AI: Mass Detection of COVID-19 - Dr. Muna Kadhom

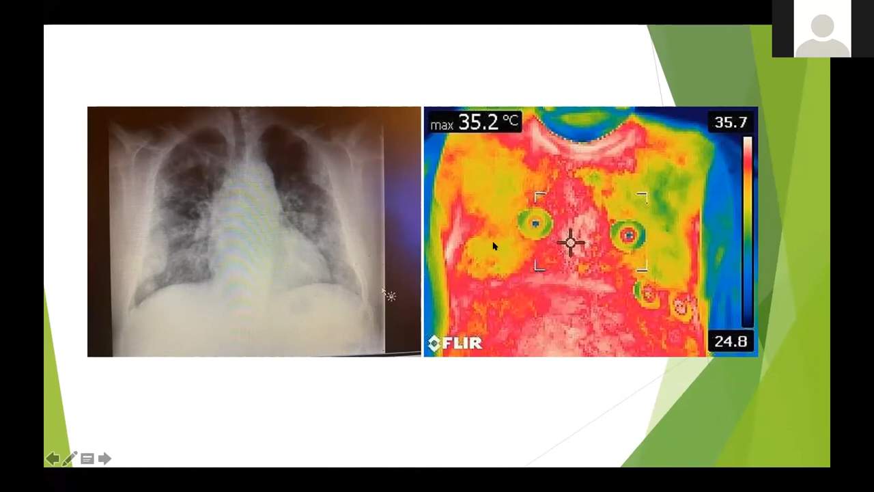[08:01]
On screen: max 35.2°C
and here we can see there is a sign of increased temperature, uh, on the patient. Another case we have, this is bilateral base also, and with, uh, significantly obliteration of the CP angle, and we found also significant increase in the temperature, and it's 37 in this patient. Also, this is another example here,
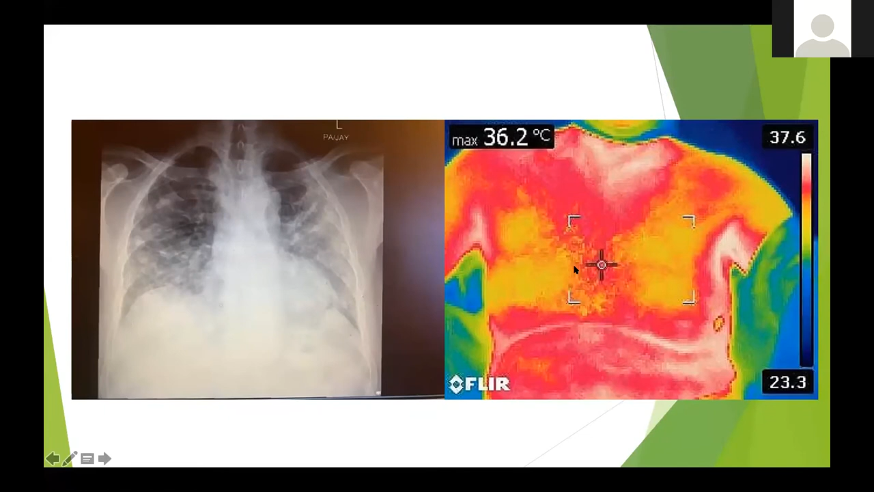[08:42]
On screen: max 36.2°C
which is, uh, affecting the mid-lower, uh, the mid and both lower zones, and we can see in the thermal image it's quite sensitive. Uh, the, the chest thermal imaging, it's quite a quick save.